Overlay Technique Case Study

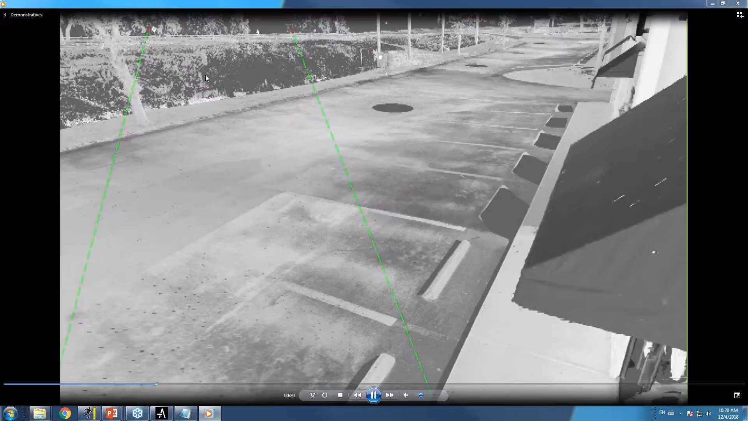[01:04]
and when we dissolve into that area here, we're going to see those red dots projecting through the image so that when we come up overhead of that, we can see the cone that is shaped over the area of the roadway. Now, of course, that is the measured location for those two lights.
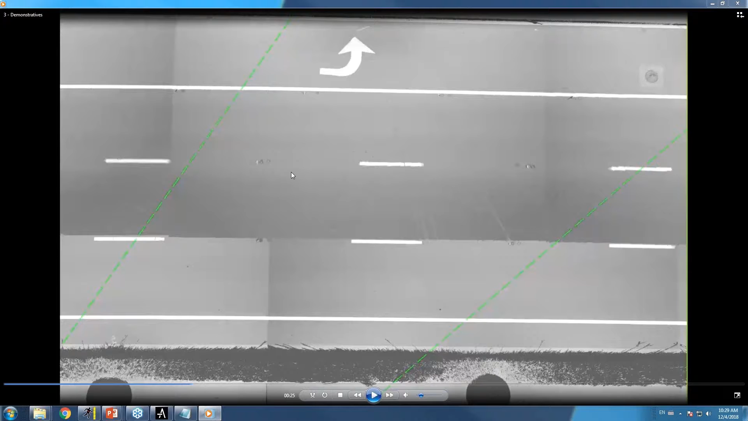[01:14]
We have to keep in mind that there's a margin of error here. Before applying the margin of error,
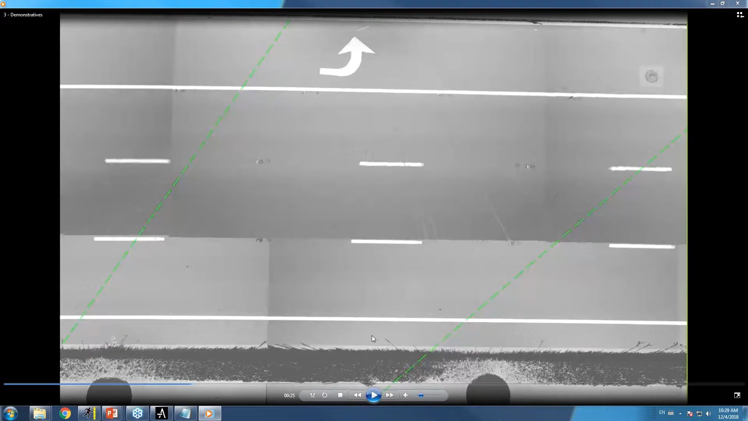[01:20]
let's see where our vehicle would be if it was striking at the exact back end and the exact front end of those lights in question. So here we have another model of an object that is the same make, model,
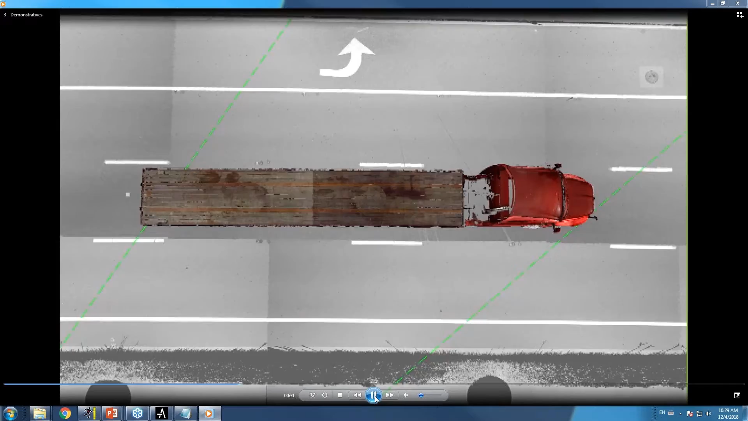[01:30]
and year of vehicle as the known vehicle in question at the same size, and we can see here that our light is being intersected here on the front and the rear end of the vehicle.